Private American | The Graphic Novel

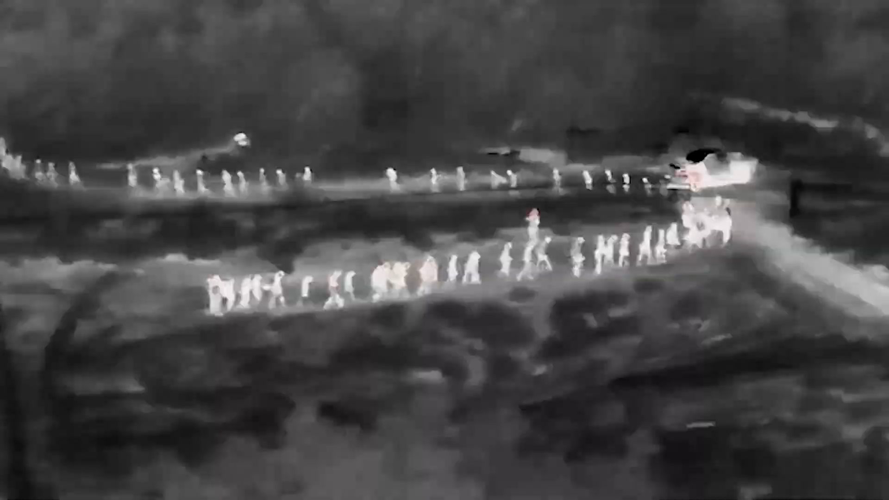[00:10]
Human traffickers, drug smugglers, and terrorists flow across the Rio Grande with impunity,